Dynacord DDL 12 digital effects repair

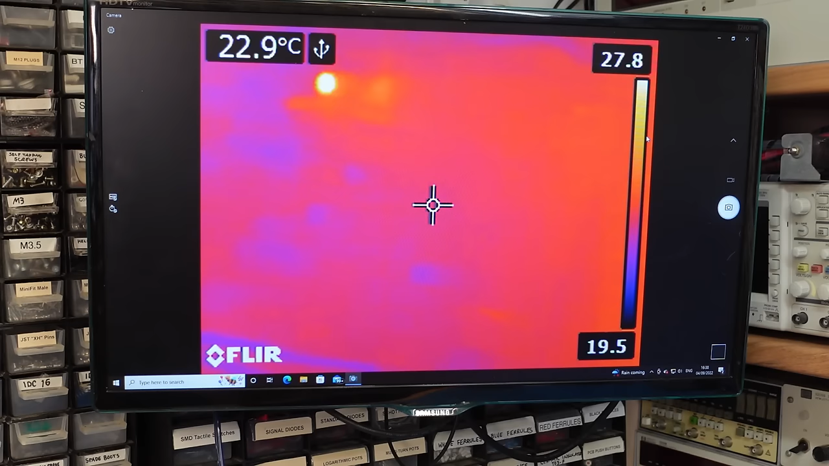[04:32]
On screen: spot 22.9°C
Oh, hello. We've got one. Is that the only thing? I think so. And there my friends is a knackered tantalum capacitor just there.
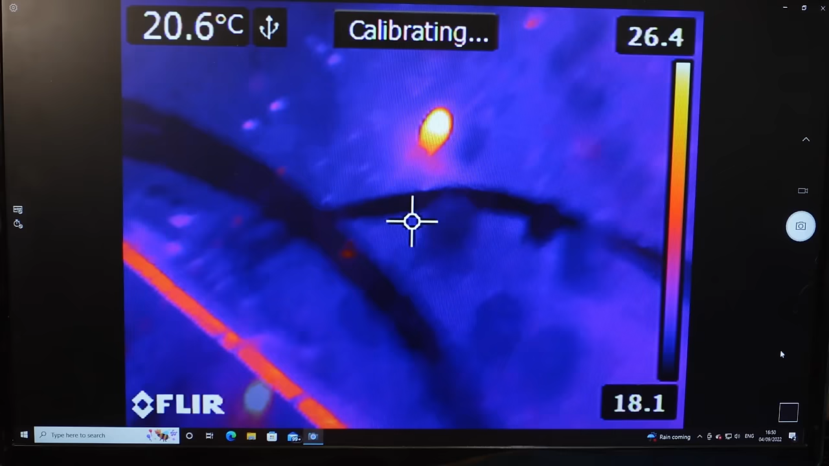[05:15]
On screen: spot 20.6°C
There's another one. Which one's that? That one.
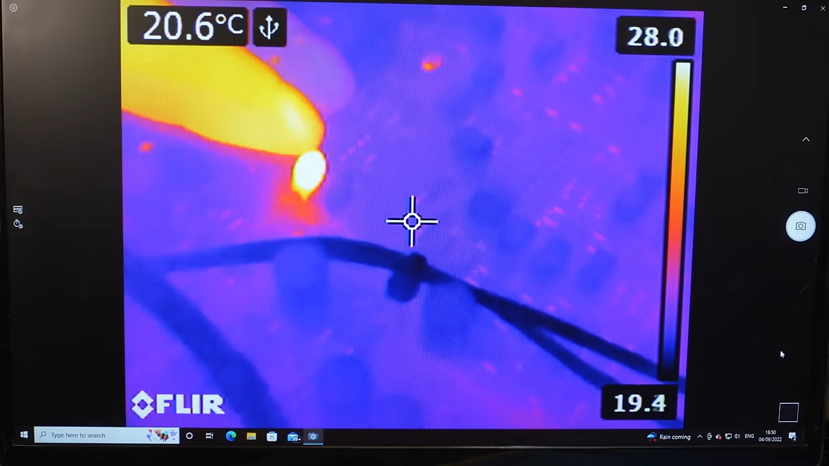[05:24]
On screen: spot 20.6°C
Chop that one out. Try that again. We've still got trouble.
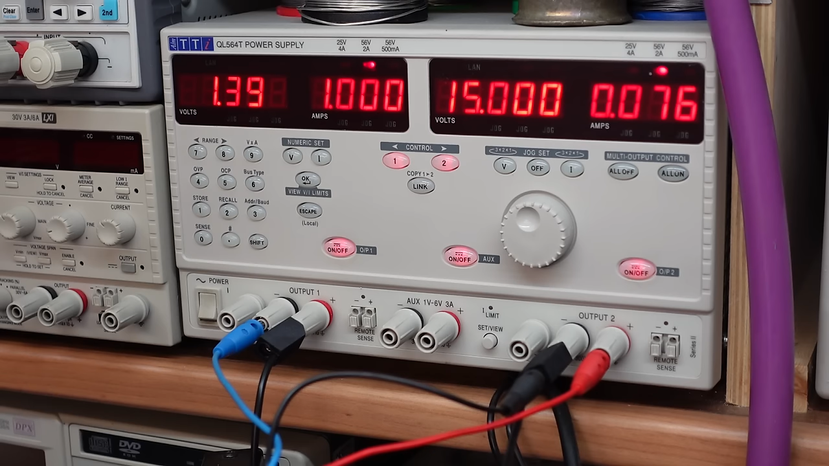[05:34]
What now?
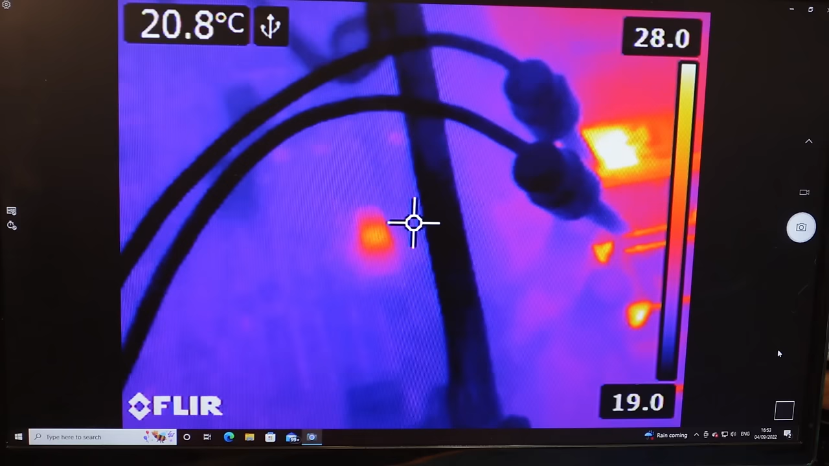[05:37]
On screen: spot 20.8°C
Something glowing there but it's not much. That might be the core of a chip. That might be okay.
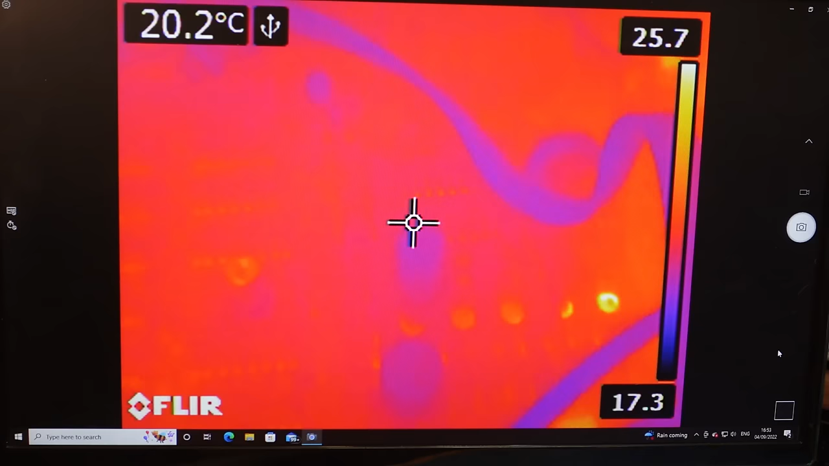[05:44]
On screen: spot 20.2°C
Ignore it for now. Because I'm losing, you know, there's an amp flowing at one volt.
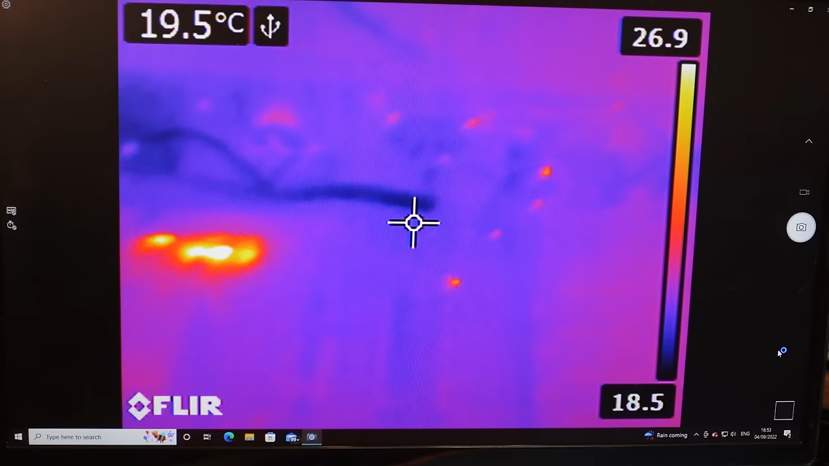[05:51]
On screen: spot 19.5°C
It's only like one watt but oh. What's going on here? Now we've got a Zener diode and a resistor in series.
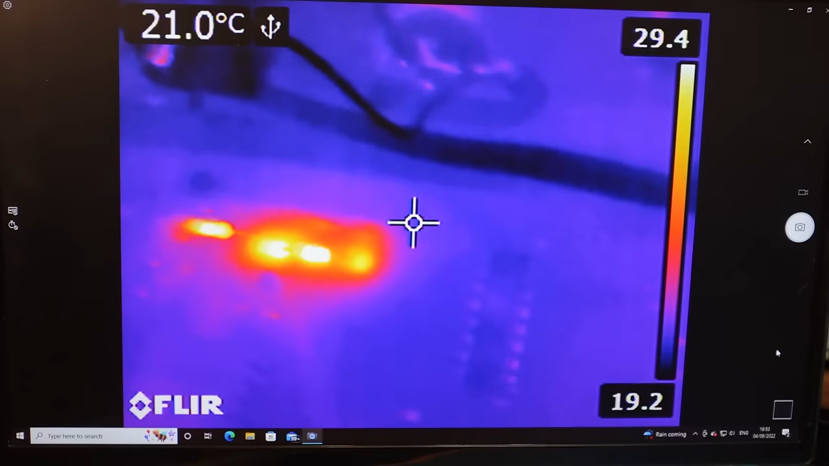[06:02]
On screen: spot 21.0°C
That's getting quite warm. You can see some of the chips coming alive.
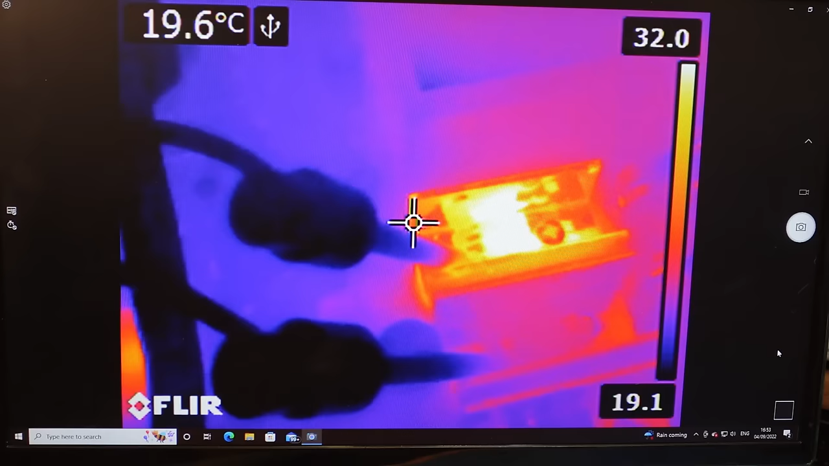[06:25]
On screen: spot 19.6°C
All this negative regulator is getting a bit warm. I think we've got a problem. There's some weird things going on here I tell you.